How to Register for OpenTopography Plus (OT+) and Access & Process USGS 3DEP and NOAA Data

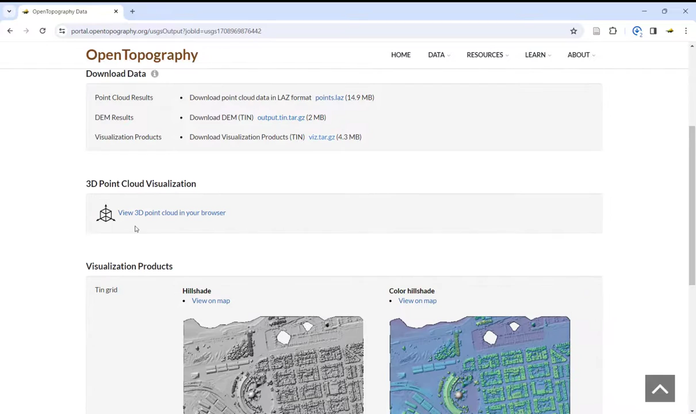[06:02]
If selected, you can click to open your 3D point cloud visualization in your browser.
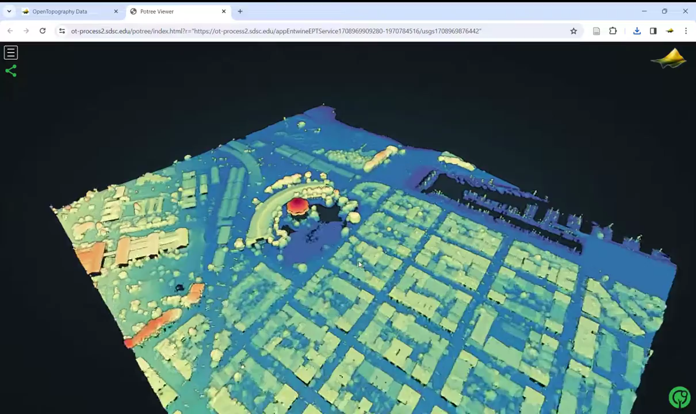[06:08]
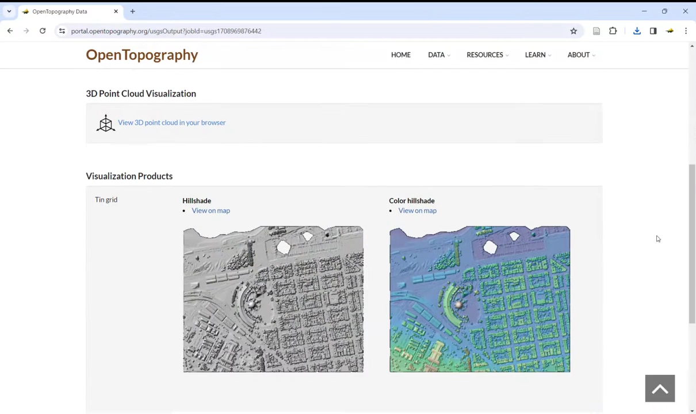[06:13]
You will see images of any visualization products generated. You can click on an image to view in full resolution.